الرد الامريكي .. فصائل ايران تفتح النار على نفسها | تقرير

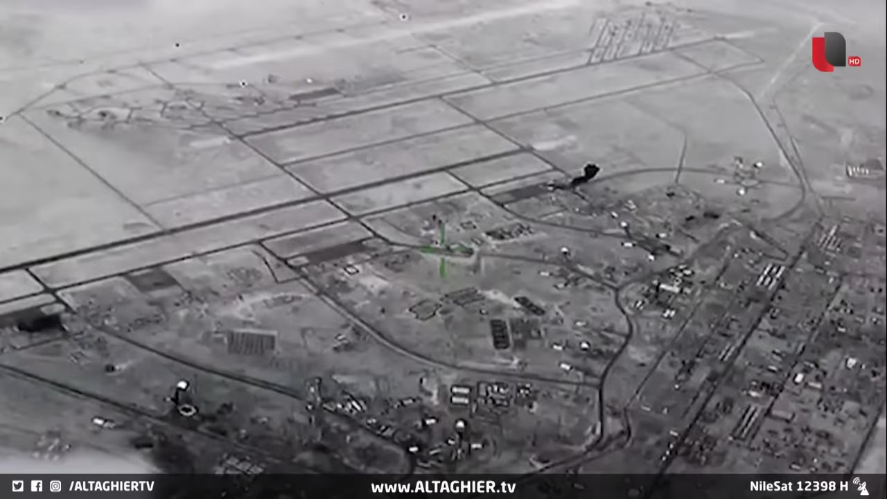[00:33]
وتمرد عليها بغارات استهدفت مشاءات لفصائل قالت واشنطن إنها موالية للحرص الثوري في البوكمال والميادين ومناطق